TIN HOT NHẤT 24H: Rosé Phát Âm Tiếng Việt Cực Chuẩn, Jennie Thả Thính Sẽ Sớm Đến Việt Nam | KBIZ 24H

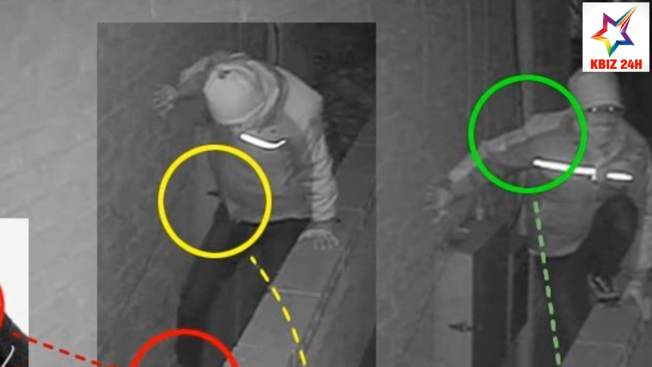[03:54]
Nhà cố nghệ sĩ Guhara bị trộm đột nhập lấy tài sản và tài liệu mật Vào ngày hôm nay 12 tháng 10,
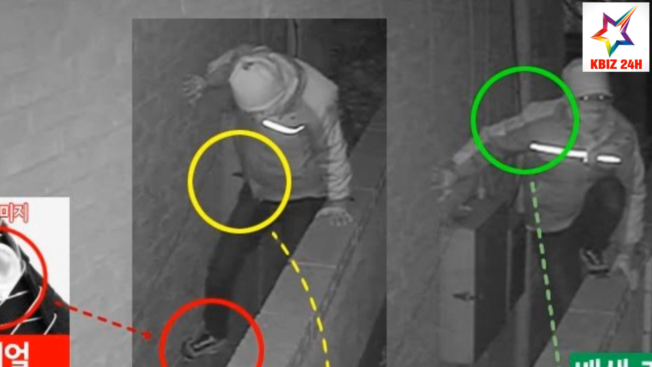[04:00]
trang tin Dispatch đã đăng tải tin tức độc quyền Tiết lộ nhà của nữ idol quá cố Guhara bị đột nhập sau 49 ngày cô qua đời Kẻ trộm đã lấy đi một kết sắt chứa đồ vật có giá trị Dựa trên đoạn CCTV,